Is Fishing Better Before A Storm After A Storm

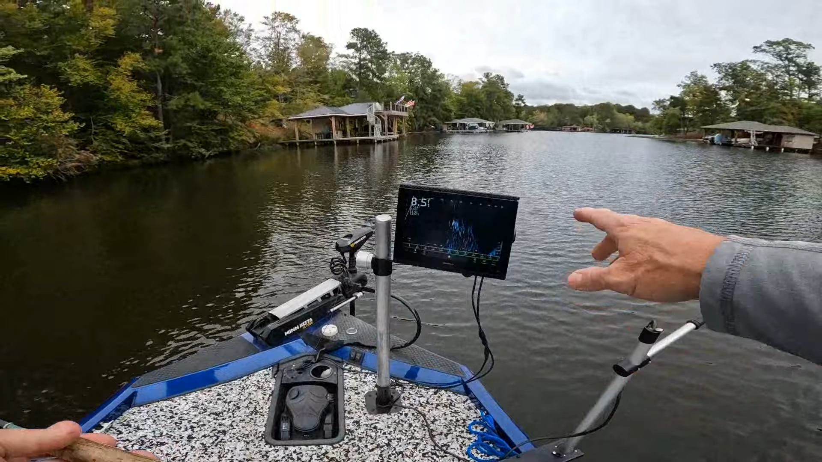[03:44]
doing the flip button and what's the HR AHS off hip flip try that to go straight up and down right now you can't see my bottom my bottom still going down like this but he said try to try to pitch so I did I start playing with the pitch Sam I start playing with that and you still see my bottom right here it's going straight up but I got it angled enough to at least I can see that there's some fish there you know if you can see this so if you look under a dock and you can see there's some fish that's all I need to know if they're under that dock
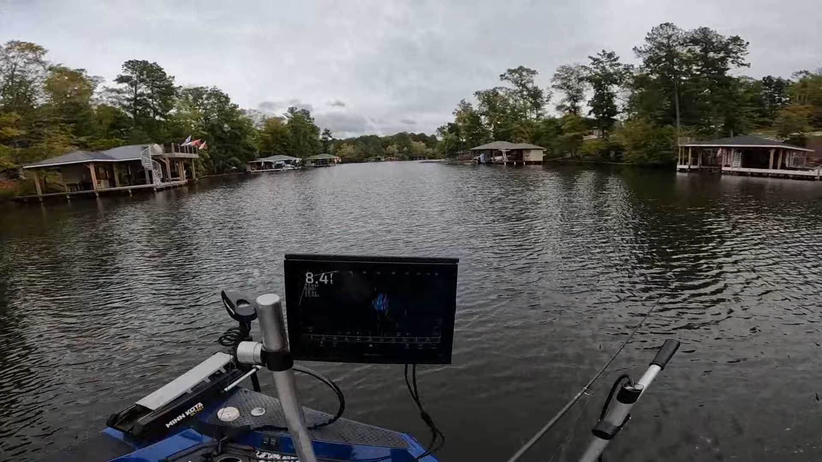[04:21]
after I caught that fish I seen a school of shad come through I can see the ball you know and the shad the crappy rolled up and got after him took off that through there I think because I tried to prove my handle
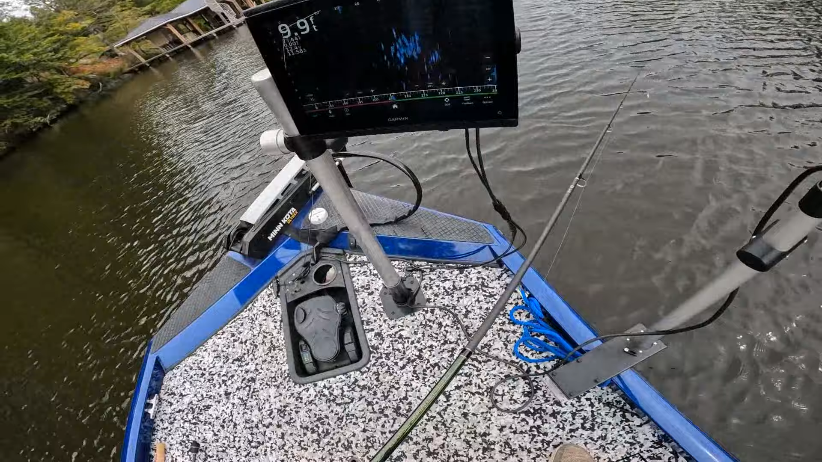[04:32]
a little bit you see it see the bottom still still crazy see here and I done that and I can see the shad going that way and the crappy right behind him so they left me so I had to move but yeah my depth finder screwed up and some of y'all have made comments for different things try this try that I've tried different things and Sam somebody trying to adjust the pitch I did I still can't get it right it still won't level out on the bottom they won't get it right but I can like I say I've got it better now where at least I can look